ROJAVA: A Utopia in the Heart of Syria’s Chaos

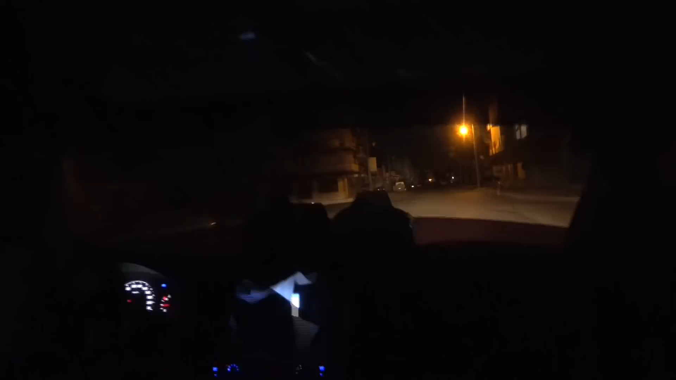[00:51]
Even at night, a suffocating heat weighs heavily on the small town of Qamishli.
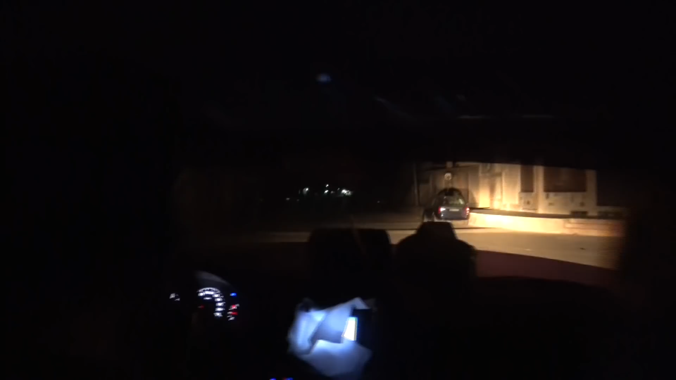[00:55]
We get out of the small airport still manned by a few dozen soldiers of the regime and enter into the territory of Rojava, which is controlled by the Syrian Democratic Forces.